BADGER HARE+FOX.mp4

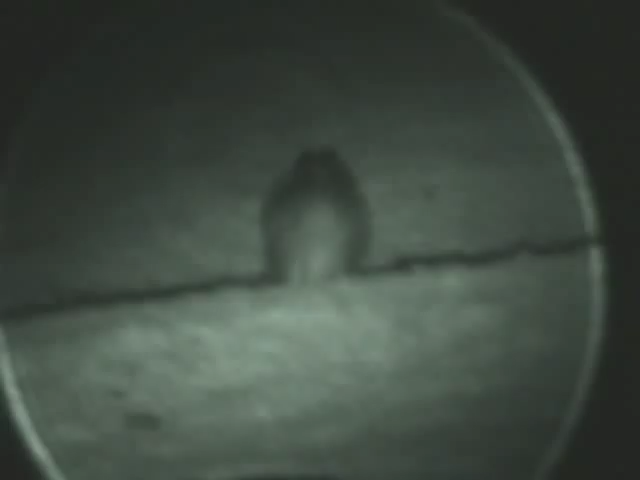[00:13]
He's old me, he's heard us, he's heard us.
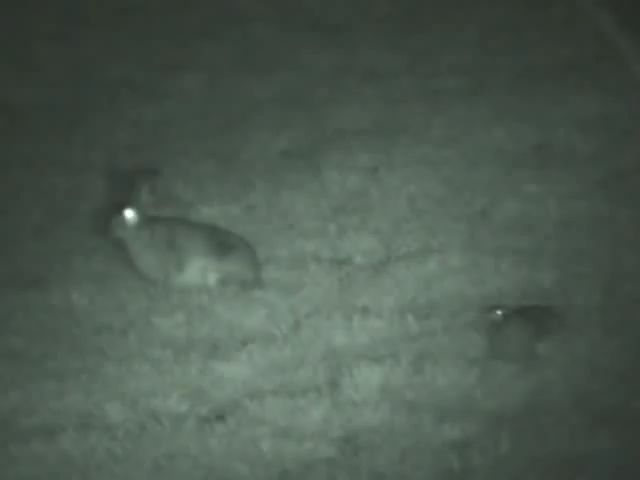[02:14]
to say, it's at that distance.
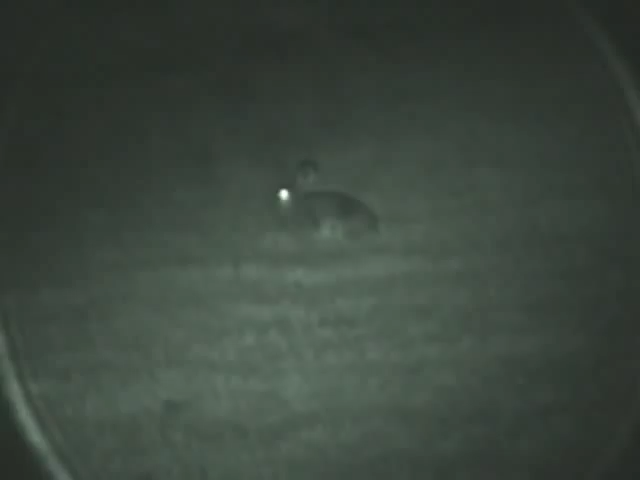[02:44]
to say, it's at the distance.
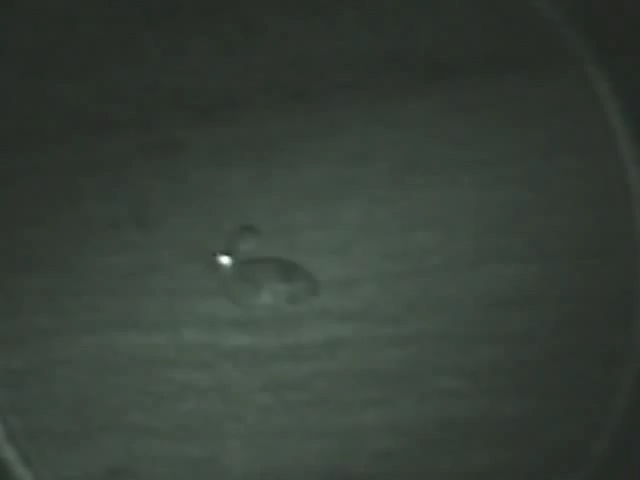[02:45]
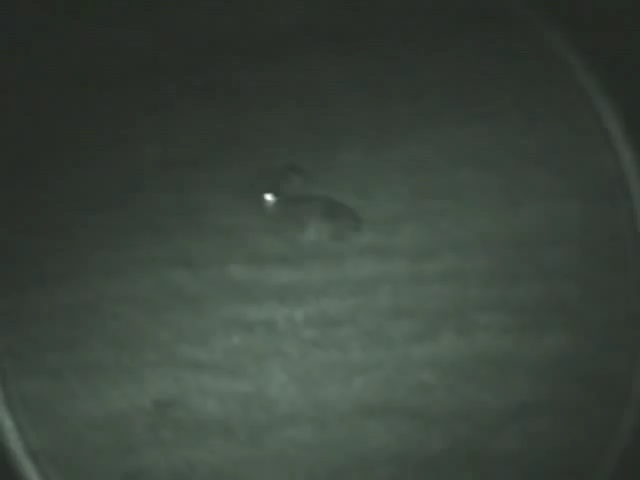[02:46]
How far's he away, Pete?
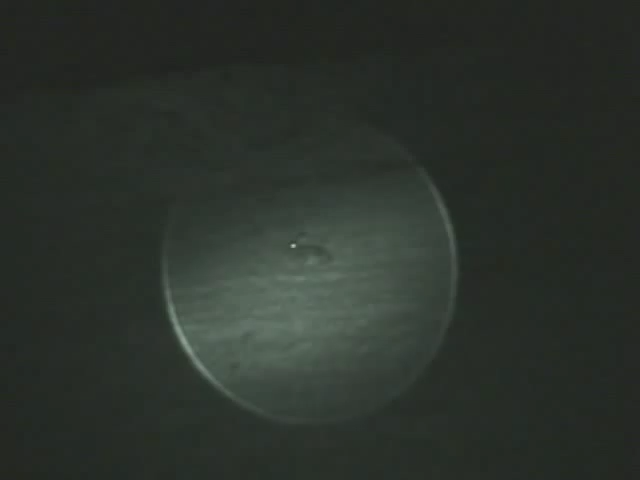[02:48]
It's not far away now, man.
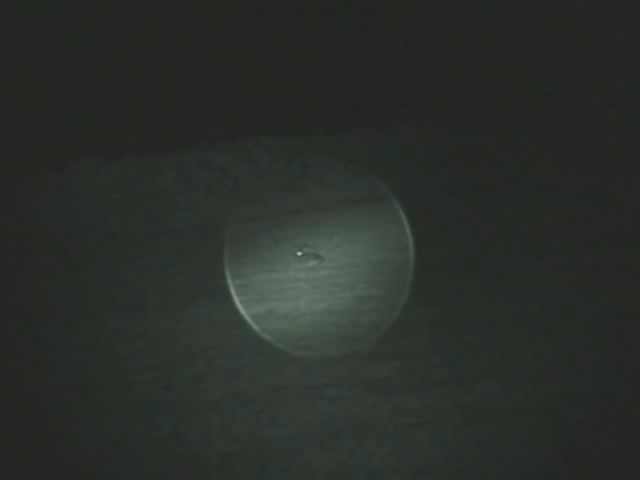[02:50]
Oh, well, I've got a cracking picture on him now, honestly. Pull back in on him.